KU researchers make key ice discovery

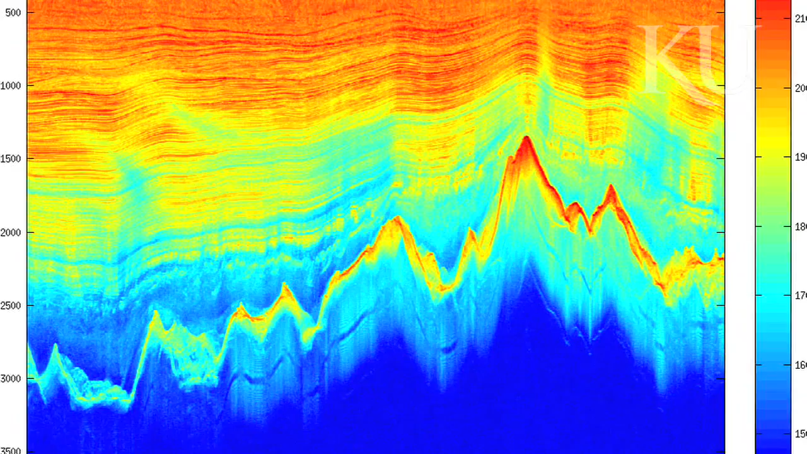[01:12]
It's basically a large mountain range about the size of the Alps.